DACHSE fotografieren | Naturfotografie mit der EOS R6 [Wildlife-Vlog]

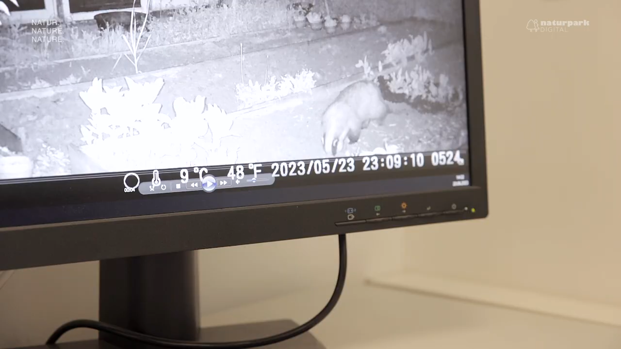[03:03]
Ja, der war kurz nach 11 Uhr da und er war aber auch noch mal so um 3, 4 Uhr morgens da.